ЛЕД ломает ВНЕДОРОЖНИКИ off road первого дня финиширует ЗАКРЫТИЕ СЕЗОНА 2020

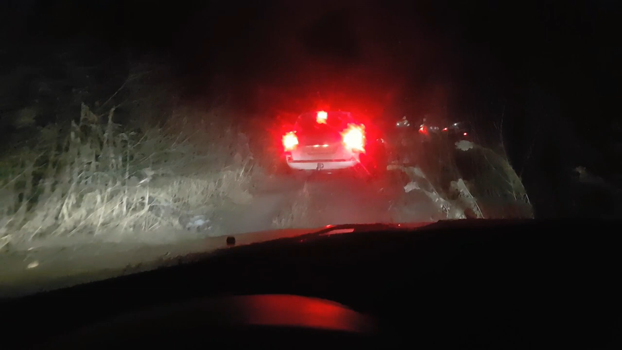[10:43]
Уперлись в кучу участников здесь. Какая-то жесть, надо куда-то паркануться, чтобы не мешать.